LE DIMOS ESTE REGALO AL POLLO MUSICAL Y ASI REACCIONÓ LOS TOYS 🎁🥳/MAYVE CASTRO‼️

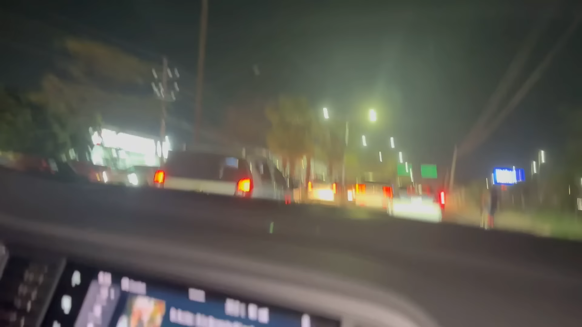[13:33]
Miren, esta... No, no, ahorita a lo mejor no. Sí, todavía hay gente. Miren, aquí por la Conquista abrieron un nuevo Walmart.
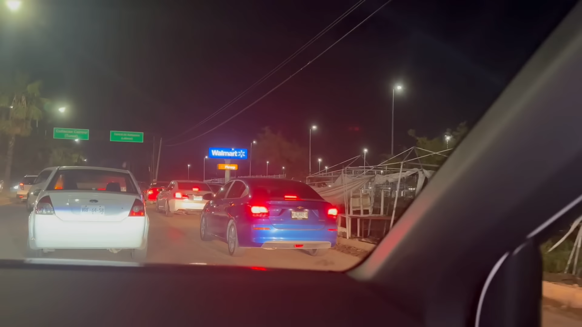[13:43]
Esta es la cola, miren, que la gente está haciendo para entrar al Walmart. Ah, no, si es cola para entrar, sí, y la...